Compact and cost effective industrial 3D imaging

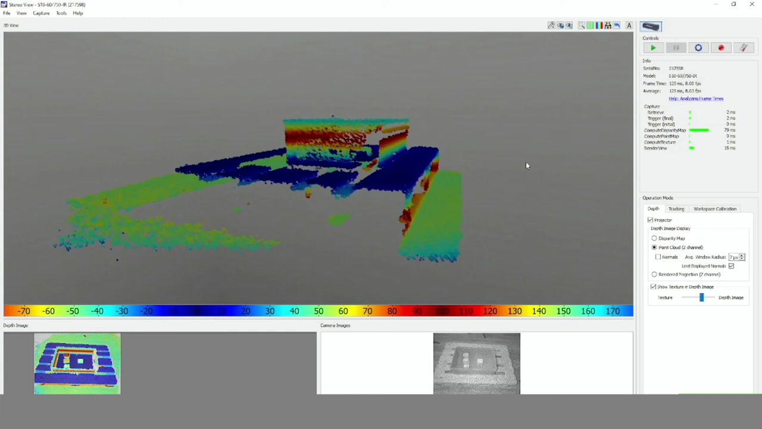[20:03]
Now we'll have another view on the dot pattern image. And on the geometry once more pointing out that actually the patterns, the palette structure is reconstructed very well.
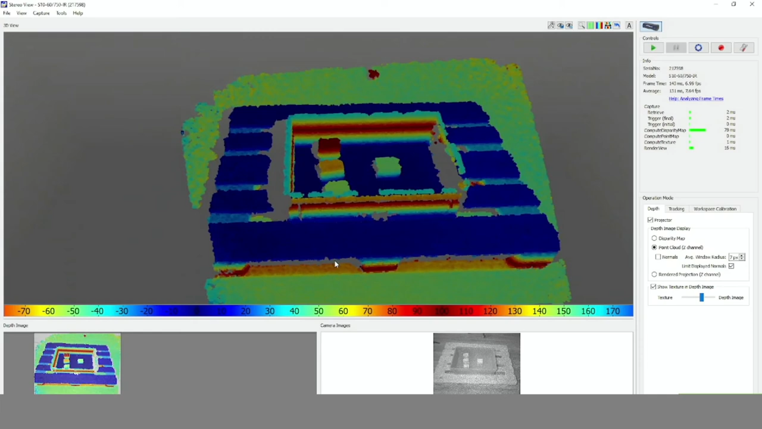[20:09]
And we'll also have a look zoomed in on the individual
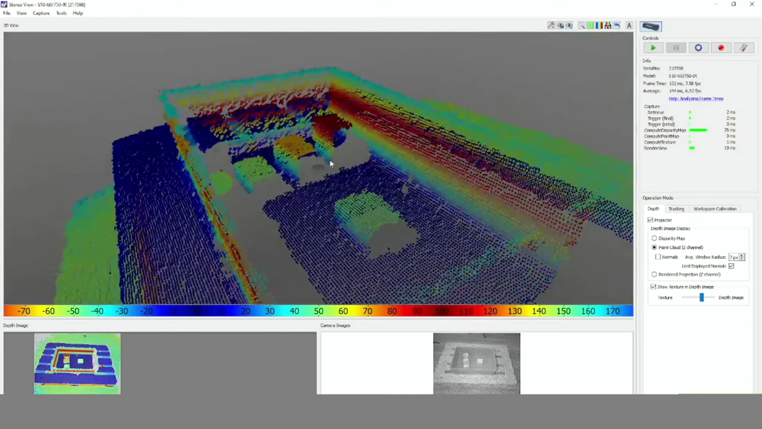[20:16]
small cartons and packages that we use here and show that we
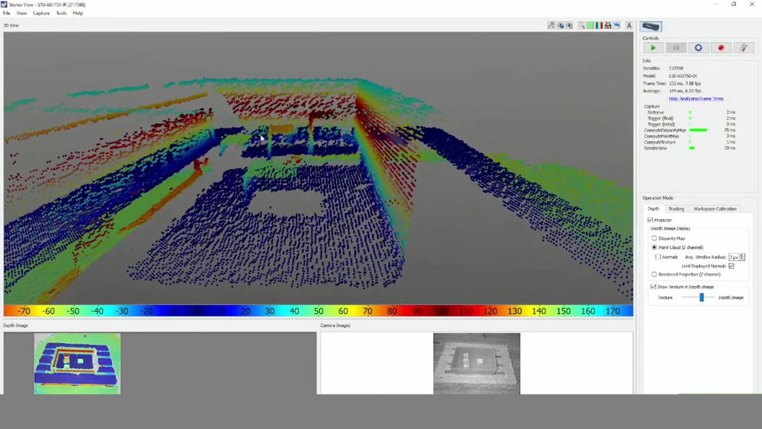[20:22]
indeed have placed rectangular objects into our scene which the camera reconstructs.
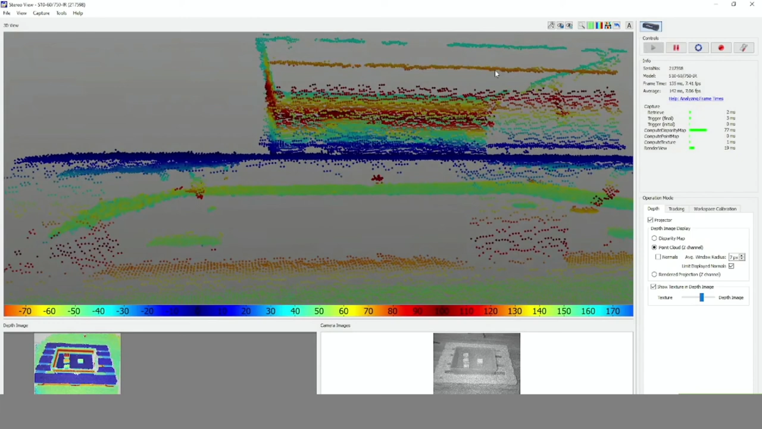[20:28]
This concludes our quick look into the Incense OS data and Incense OS in operation.
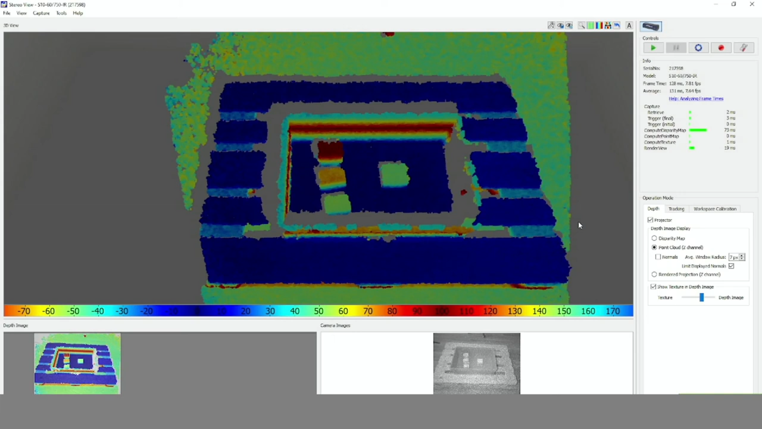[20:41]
Now let me point out a few more details on the Incense OS.